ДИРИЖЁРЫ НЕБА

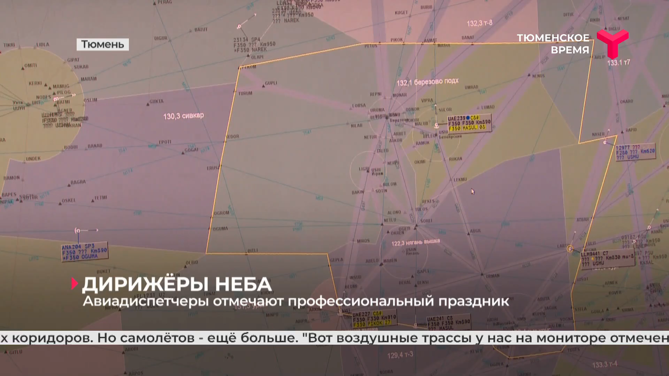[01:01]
Здесь много воздушных коридоров, но самолетов еще больше.
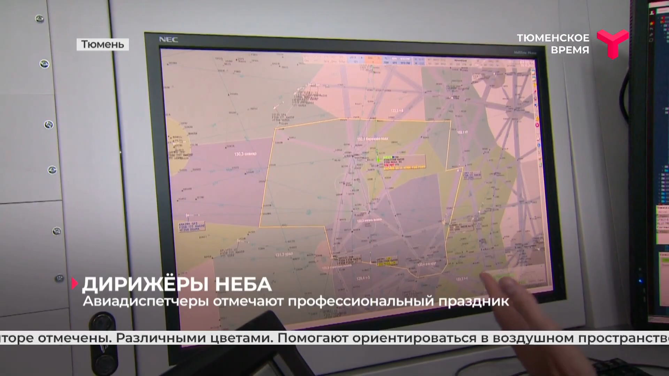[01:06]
Вот воздушные трассы, они у нас на мониторе отмечены различными цветами.
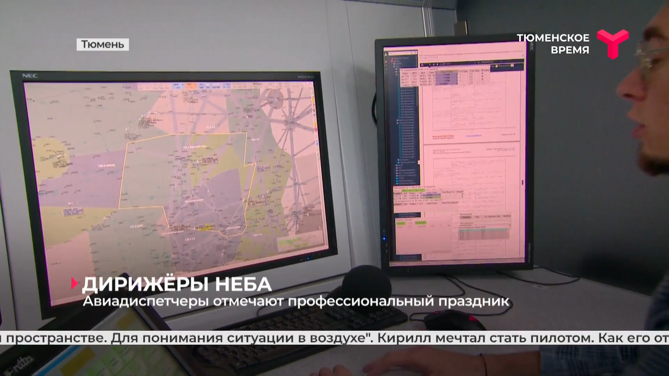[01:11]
Помогают ориентироваться в воздушной обстановке для понимания ситуации в воздухе.